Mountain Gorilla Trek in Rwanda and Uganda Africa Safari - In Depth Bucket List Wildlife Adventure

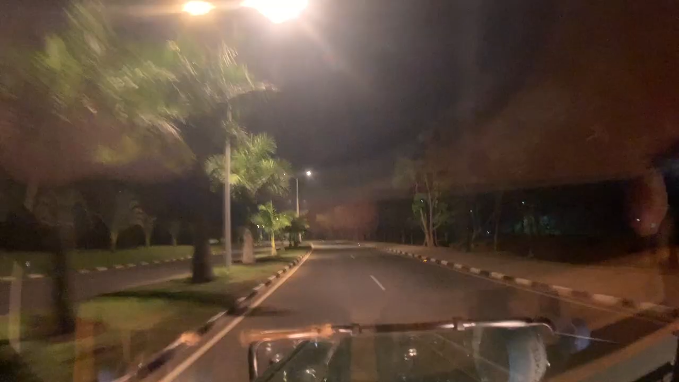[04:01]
So we're driving through Kigali at night. It's a beautiful city and it's lit. I thought it was gonna be a little more rural, but it's pretty big city looking. Lots of nice hotels here, right? Sure, lots of good hotels. The chains like the Serena, Marriott. That's Tim, my guide. Yes. How are you doing, all of you? It's kind of hard to see in the dark. We'll see. Talk to him tomorrow from Volcano National Park.
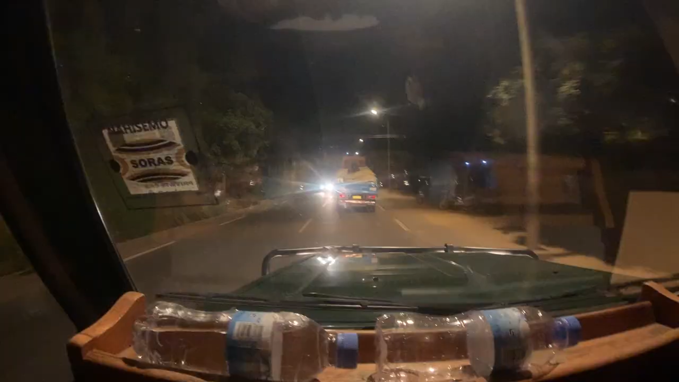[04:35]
So it is about 12:30 here, I think, yes. There are tons of people out on the street.
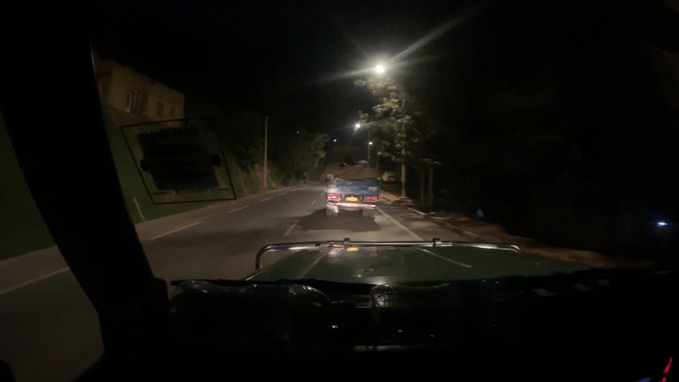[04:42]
It's like just really hopping here. I guess this is a late night kind of city.